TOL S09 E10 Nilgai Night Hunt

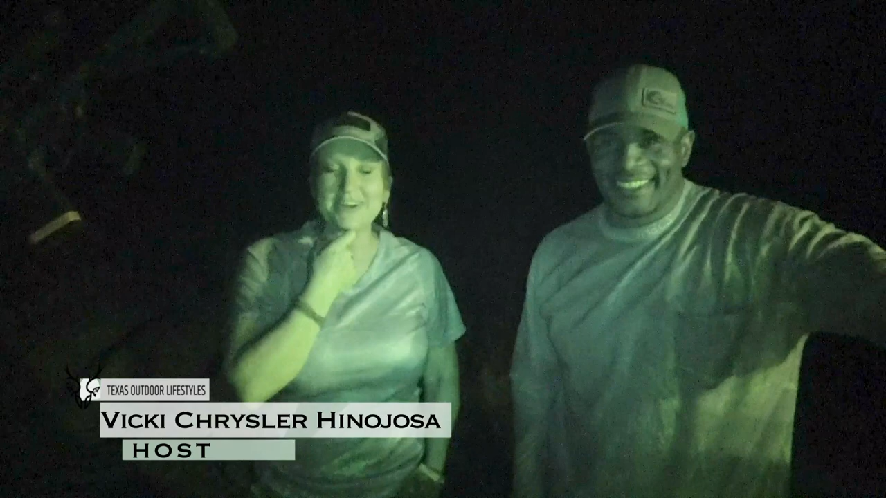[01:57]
And let me tell you, I think I need to get that Nilgai tonight. Yeah, actually, I think there's a really good chance of it.
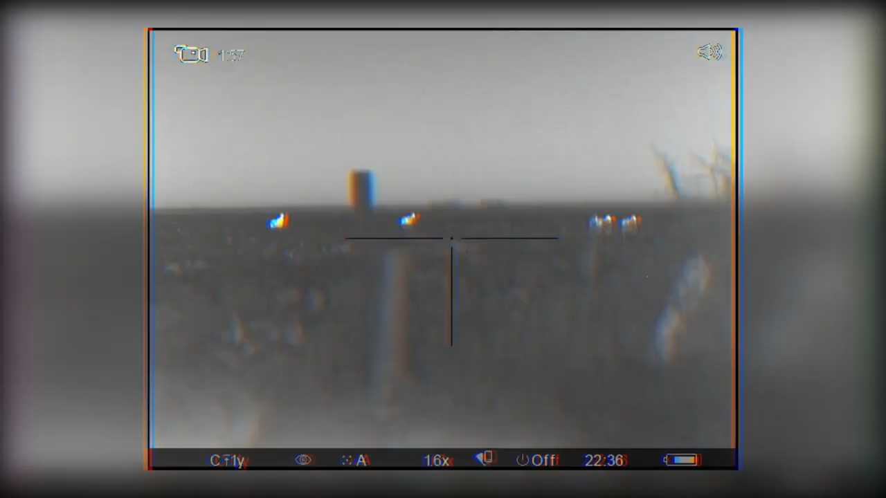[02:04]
I've been catching like 3 or 4 of them coming out.
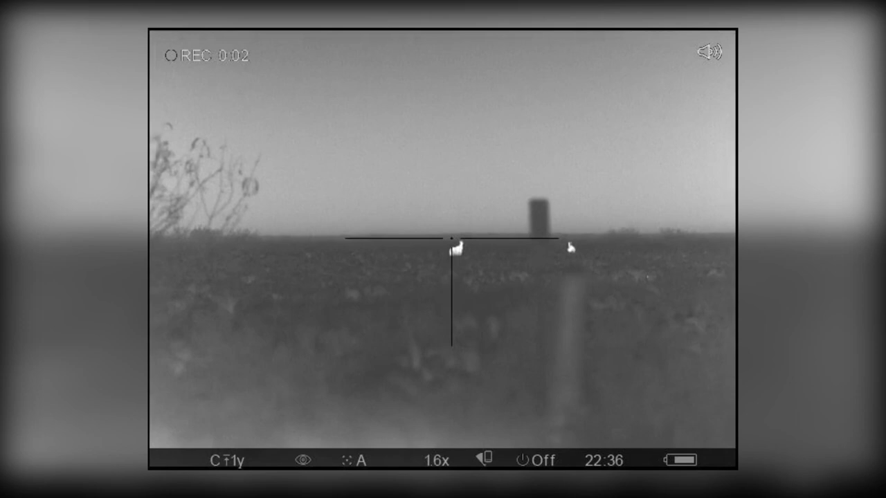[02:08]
And I pretty much got them timed down.
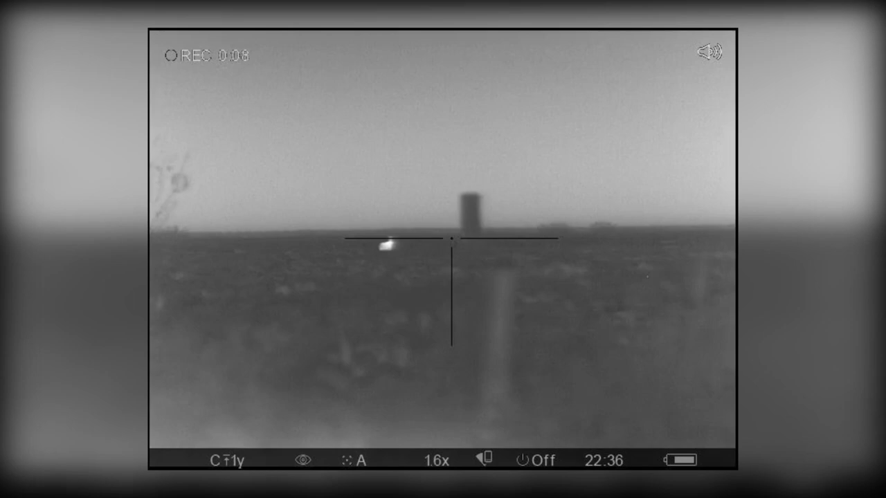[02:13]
So we're going to get set up here and we're going to post up further up and get upwind. Mm-hmm. And we're just gonna sit and wait it out. Now the weather tonight's really still.
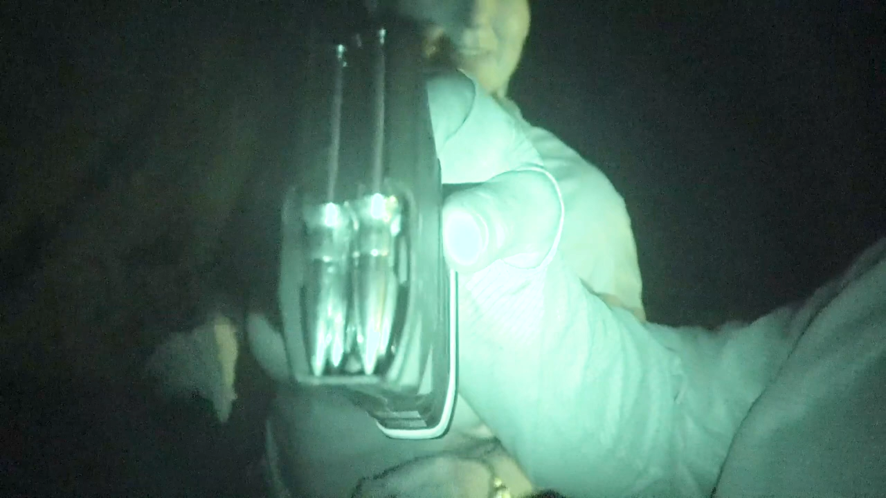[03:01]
No, this is the 147 grain match grade.
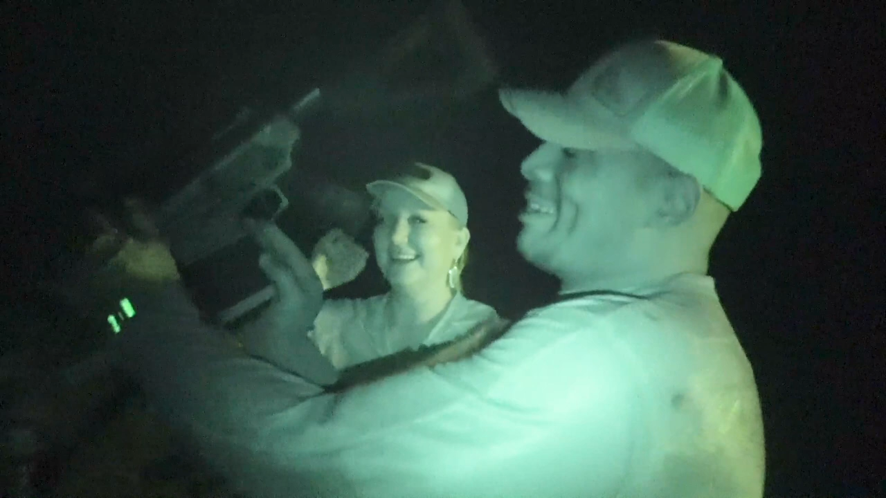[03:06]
So I think this, oh, and you're gonna be poised on this Kofiager Industry Reaper Grip.
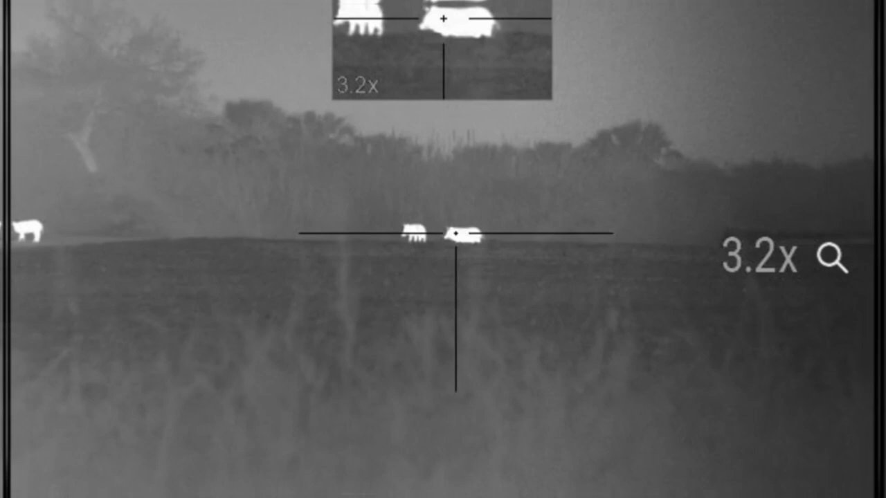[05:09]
Look, they're coming, they're coming, they're coming.
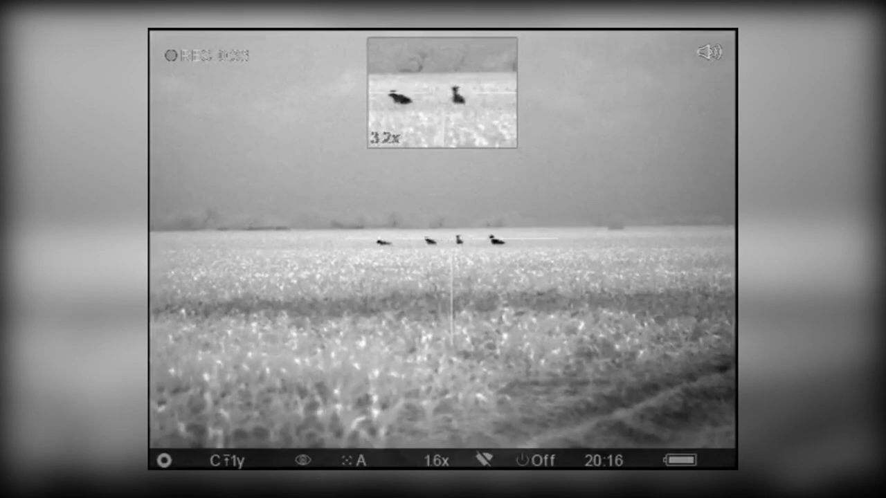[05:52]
Did I hit him? Can you tell if I hit him?
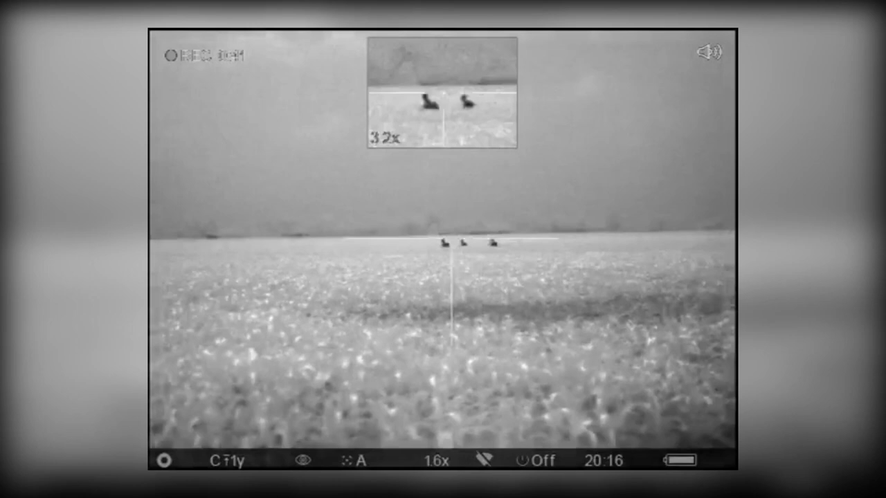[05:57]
Oh my God, they're running away.
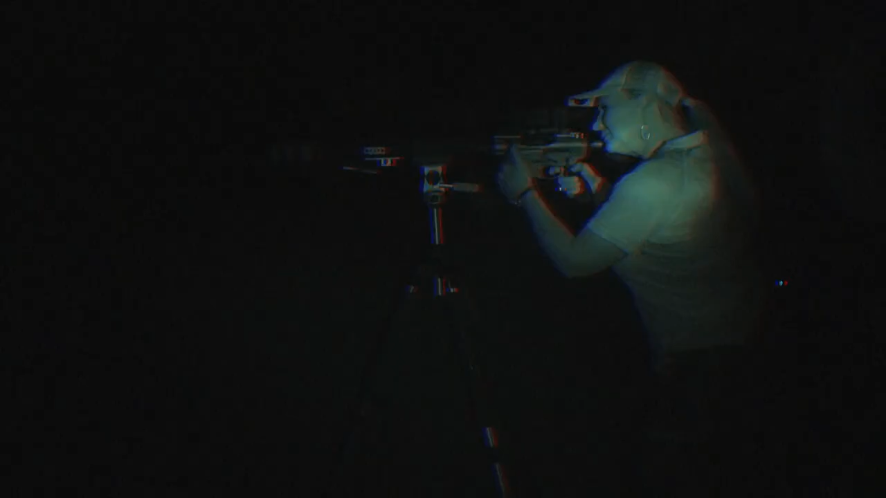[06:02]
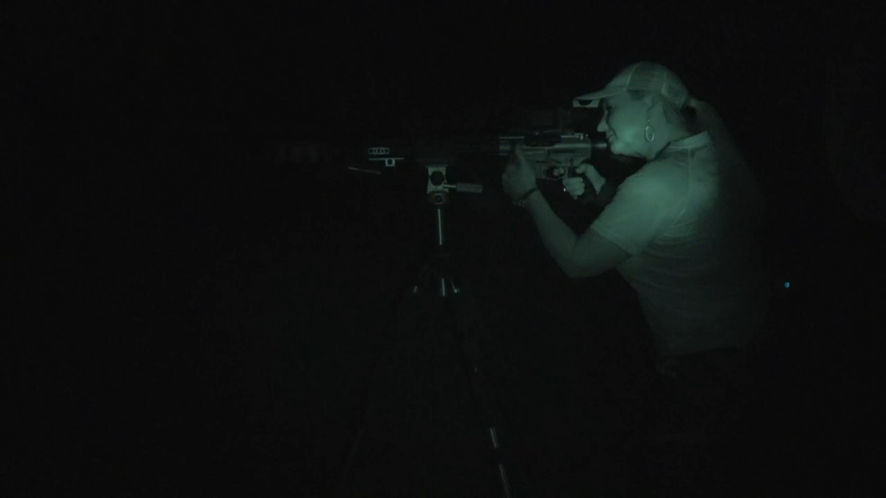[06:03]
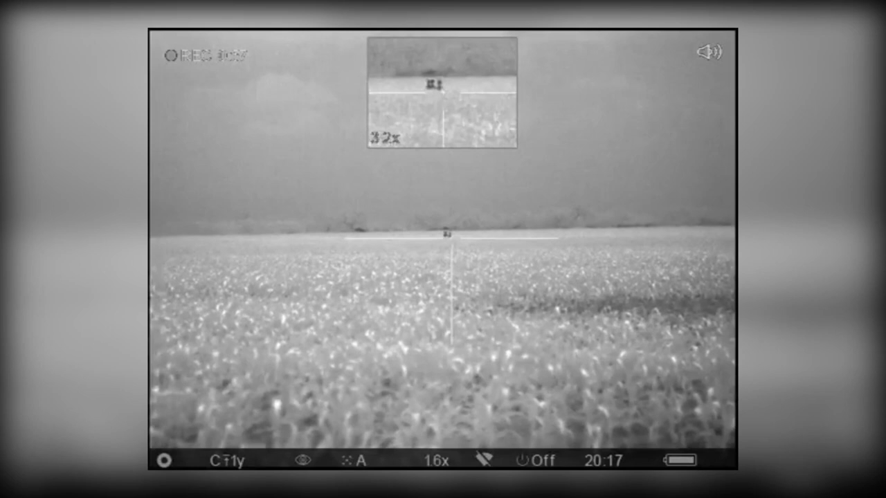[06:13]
He's coming back around. I'm gonna shoot.
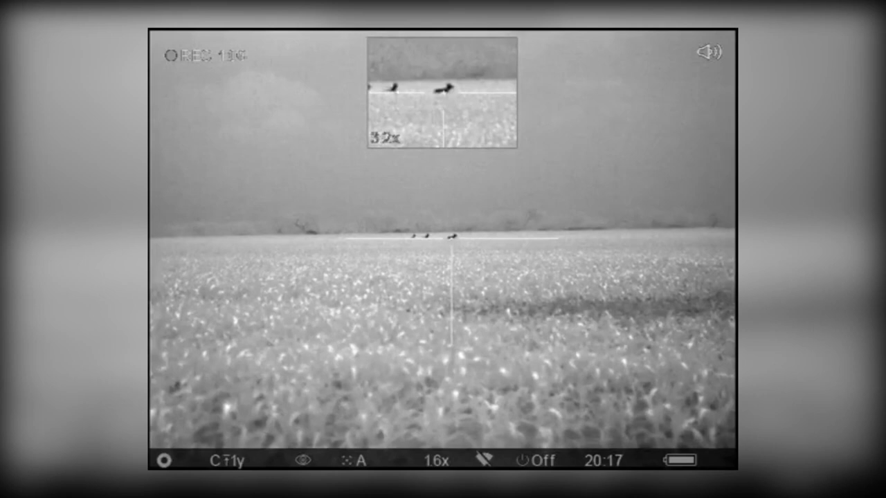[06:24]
Oh my God, I can't sit still. I'm shaking. Oh my God.
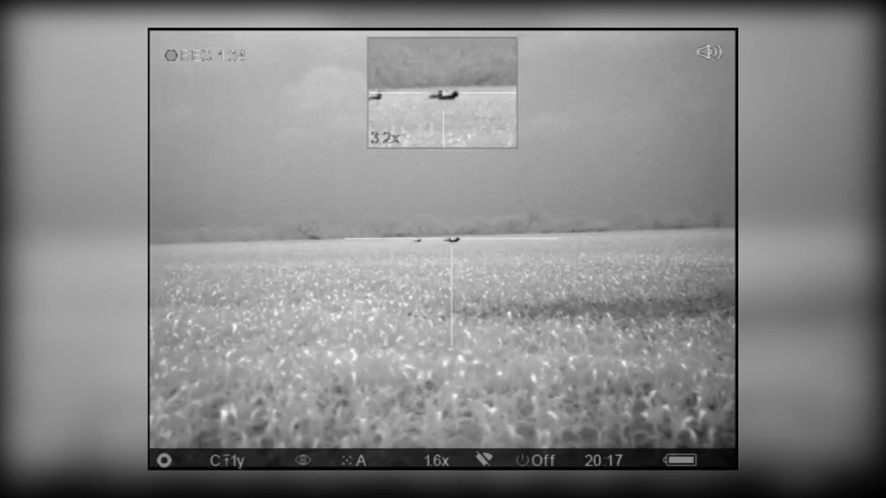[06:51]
Looks like he's trying to figure out what the heck's going on.
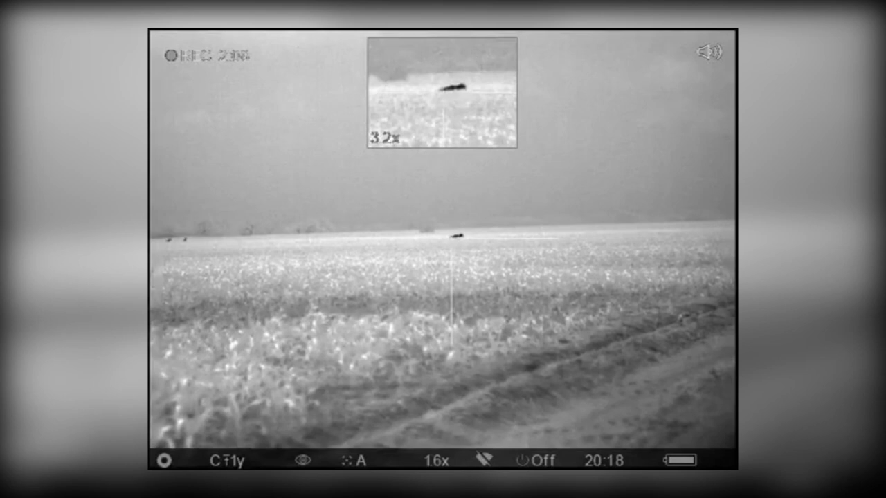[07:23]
Shot on my mind to get him again. Oh my gosh, I'm shaking.
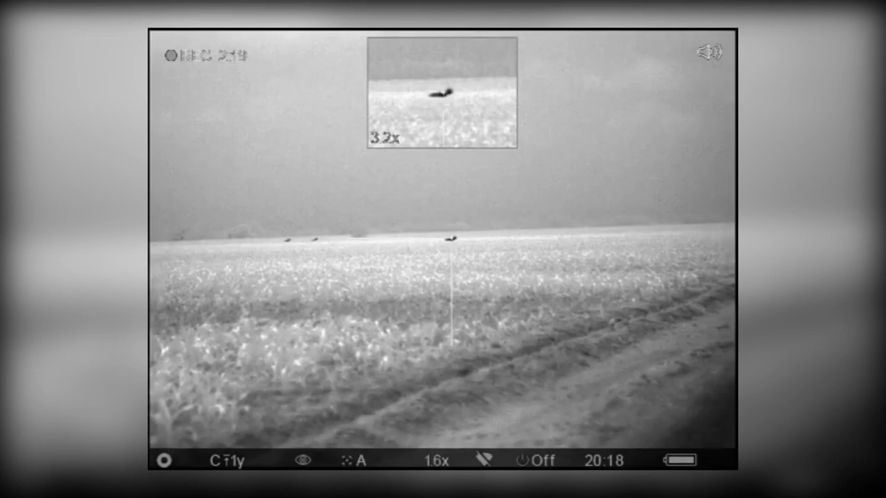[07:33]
Oh my God, the other ones are running. Oh, did I get him? Did I get him, Corey? Did I get him?
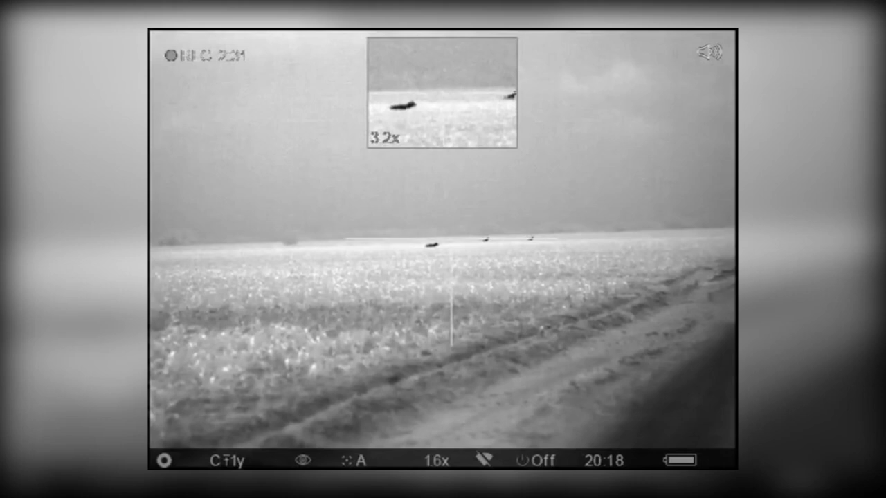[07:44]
My God, he won't come down.
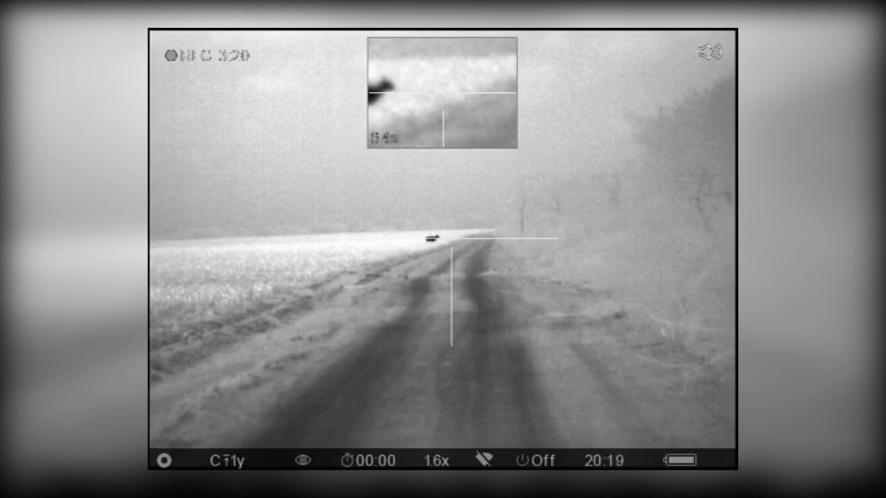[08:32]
There we go. Oh my gosh, he won't come down. He will not come down. Go ahead and take the shot. Got him!
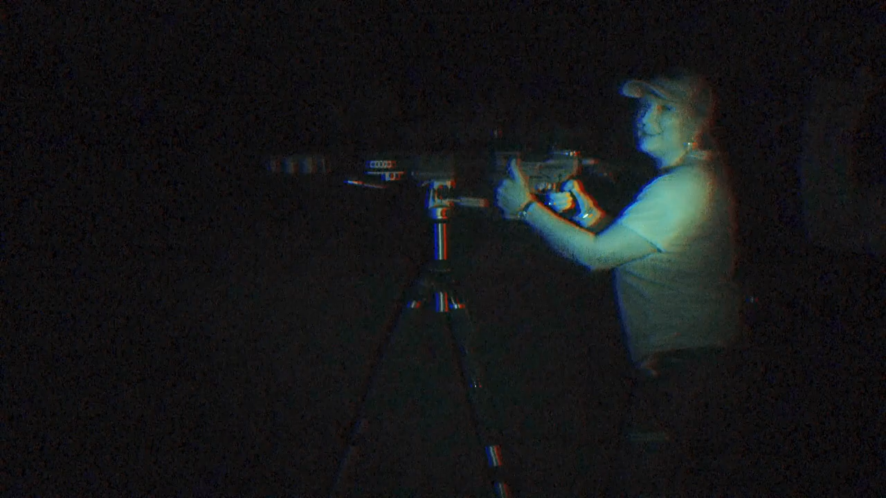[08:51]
There you go.